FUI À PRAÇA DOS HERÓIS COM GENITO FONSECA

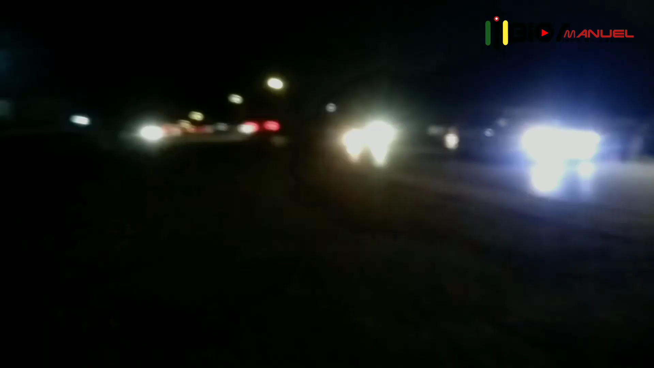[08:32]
Toda a família, já estamos aí a regressar para casa. Como podem ver que já é noite. Estamos a regressar para casa, então. Até lá em casa. Uau, família. Eu moro no mato. Imagina a cidade aqui.